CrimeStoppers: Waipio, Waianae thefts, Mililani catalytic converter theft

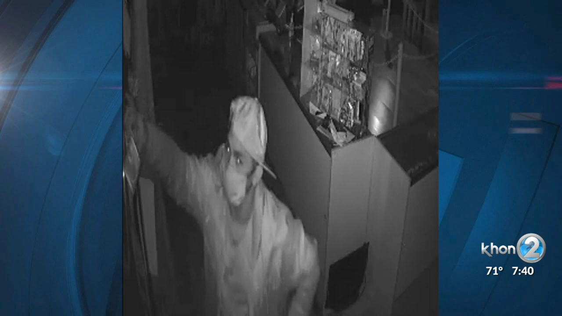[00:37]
Suspect was described as unknown local male in his 20s with a thin build. He was wearing a hat and a jacket.